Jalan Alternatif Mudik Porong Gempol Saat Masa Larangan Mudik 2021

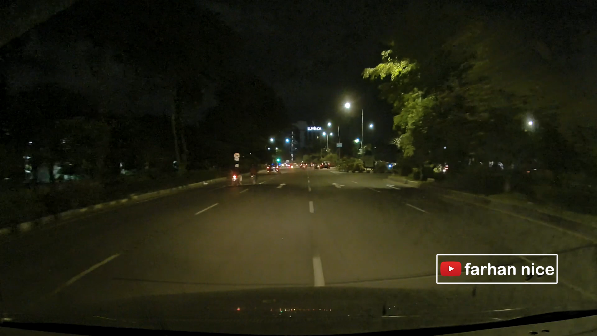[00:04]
Nanti saya tunjukkan kepada anda jalan alternatif yang menghindari posporong Jalan depan lumpur lapidu seperti ini malam-malam Rame
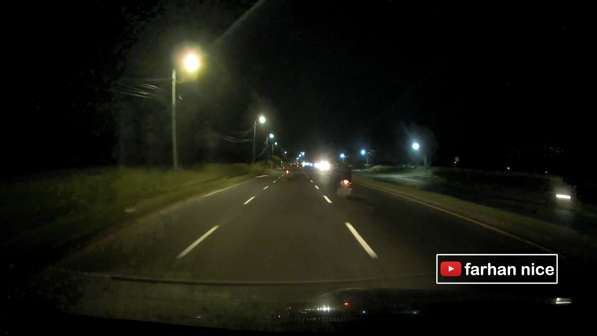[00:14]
lebar Ada tiga lajur Di depan ini viaduk Ini biasanya ada
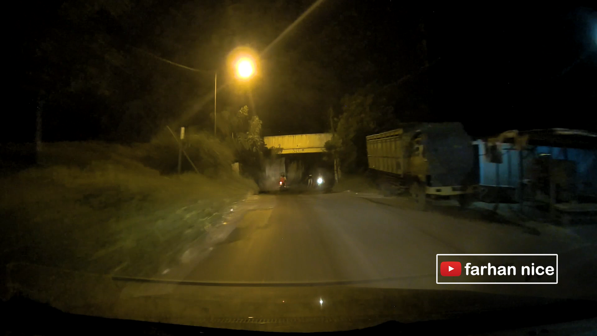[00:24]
bekerja sukarela ini di depan Untuk mengatur agar tidak berpapasan dengan kendaraan di depannya Nah kawan-kawan
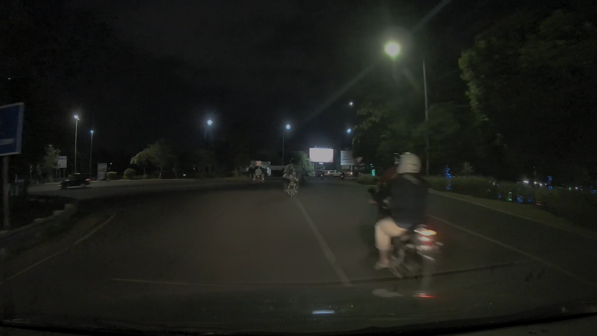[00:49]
Kali ini saya di Sidoarjo Mau beranjak pulang ke arah Pasuruan
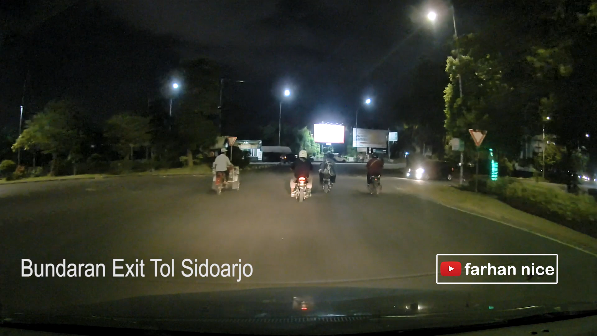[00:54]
Sekalian saya buatkan video untuk anda Mengenai jalan ini pada malam hari Mengarah ke Pasuruan Nanti saya tunjukkan kepada anda jalan alternatif Yang menghindari posporong Nanti saya tunjukkan simak terus videonya
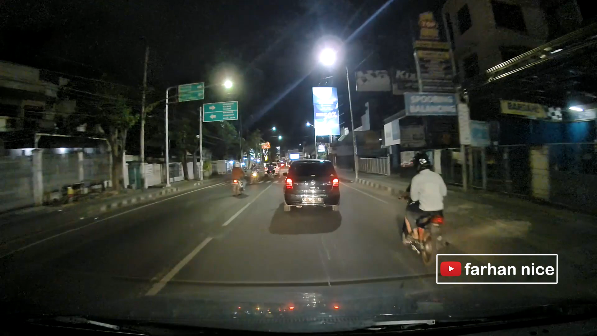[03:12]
Tikungan di jalan apa ini Di depan kalau lihat Rambu Rabu ke kiri ke Surabaya ke Gedangan Kalau ke kanan ke Pasuruan Malang porong Di depan inilah pertigaannya Saya akan belok kanan di depan Untuk mengarah ke porong Perjalanan kali ini saya lakukan di hari Selasa tanggal 11 pukul 10 malam Tetip-tetip menjelang lebaran
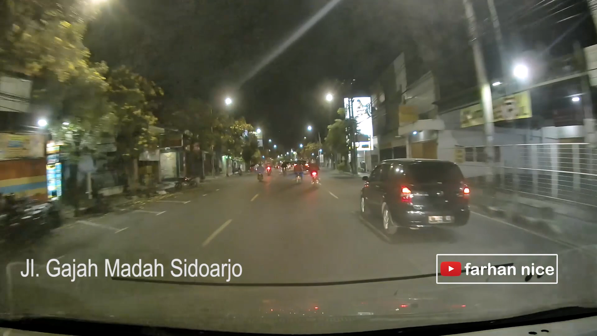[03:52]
Ini saya lanjutkan Ini jalan Gajah Mada Mengarah ke
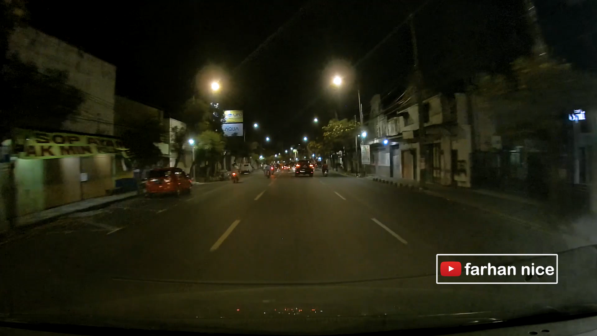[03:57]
Porong Nanti saya tunjukkan jalan alternatif Menghindari Pertigaan depol Simak hingga tuntas
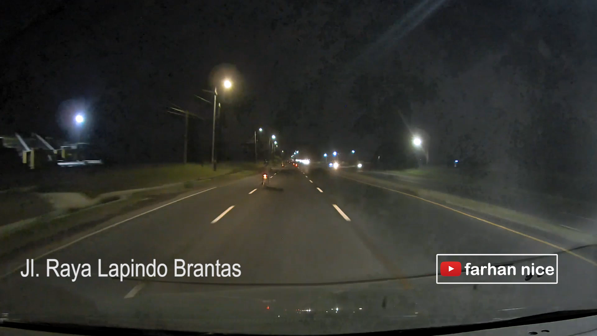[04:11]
Jalan depan lumpur Lapidu seperti ini malam-malam Rame lebar Ada tiga lajur Dipisah dengan media jalan di tengah Cuman penerangannya lumayan Kalau di depan Di awal-awal masuk tadi itu Gelap Nah mengenai video Lumpur Lapidu Yang mendekat ke Titik Semburan Sudah pernah saya buat Nanti bisa Anda lihat Melalui link yang
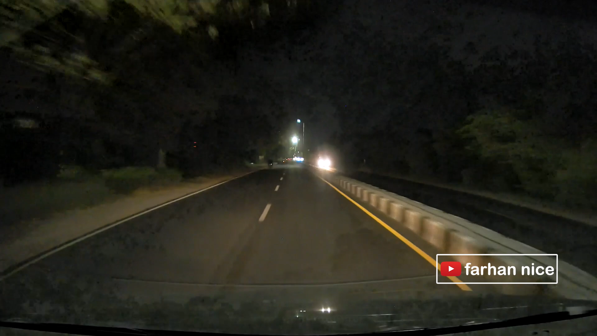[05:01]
Nah ini sudah mendekati Jembatan Sungai Porong Nah di pertigaan gempol Sana itu nanti ada pos penyekatan Tapi kali ini saya tidak lewat depan Saya akan tunjukkan kepada Anda Jalur alternatif Setelah jembatan pas ini Anda harus siap-siap untuk Belok ke kiri Di
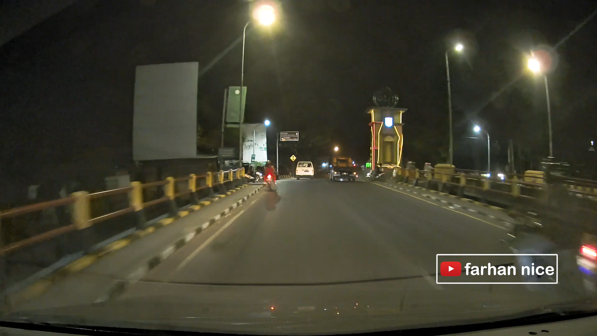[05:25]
depan terlihat Rambu-rambu ke Promo Oh itu lewatnya jalan utama Ini
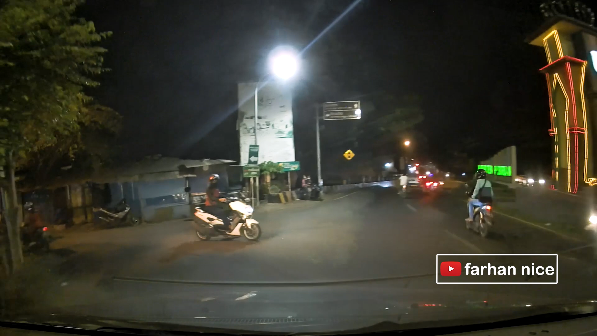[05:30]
jalan alternatif Setelah jembatan pas Belok kiri langsung
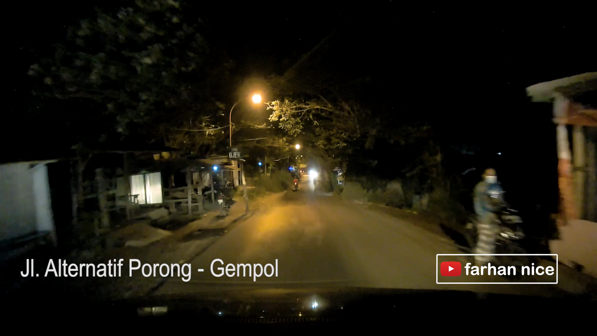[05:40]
Nah lumayan meskipun malam hari Disini penerangannya Cukup disini Meskipun nanti di depan itu Sepi
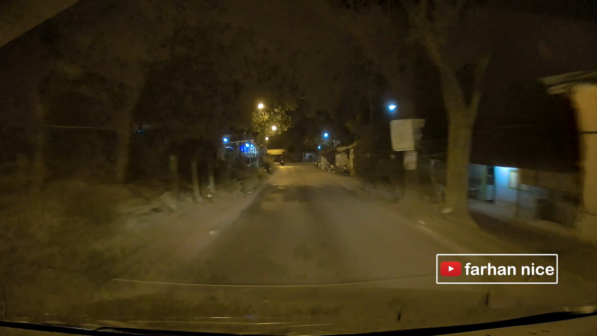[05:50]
Di depan ini Viaduk Ini ya biasanya Ada pekerja sukarela ini Di depan Untuk mengatur agar Tidak berpapasan Dengan kendaraan Di depannya Saya siapkan uang raja
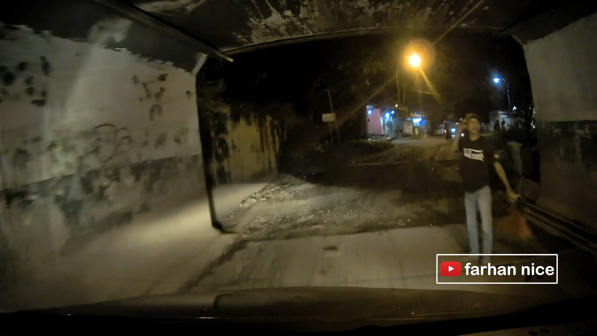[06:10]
Nah jalannya sedikit rusak disini Karena sering terjadi Bindangan air Saat hujan
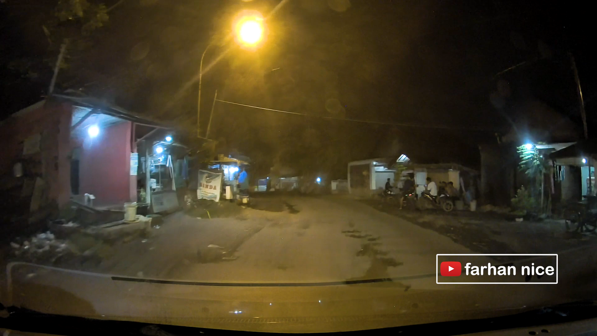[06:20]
Nah seperti ini Kondisi Kanan kirinya Di kiri ada warung Di sebelah kanan ini Perkampungan
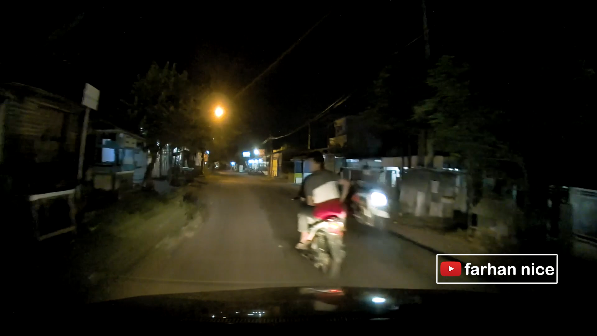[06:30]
Di sebelah kiri ini Merupakan tanggul Sungai Porong Yang saat ini Sungainya digunakan Untuk mengalirkan Lumpur Lapindo Dari sini Masih rame Sudah perkampungan Di sebelah kanan ini
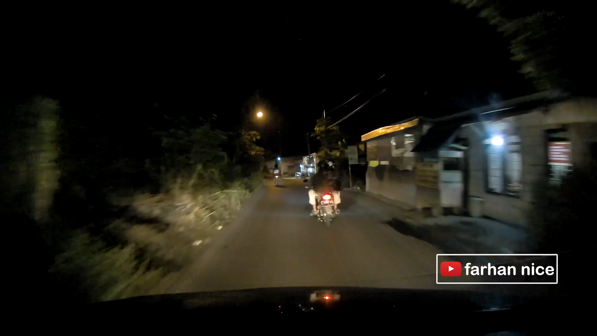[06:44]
Saya akan tunjukkan Sampai ke jalan Keluar jalan ini Jalannya lumayan Bagus Tidak banyak Lobang yang disini Nah ini sudah mulai Berkurang Perkampungan Setelah Melewati Tikungan ini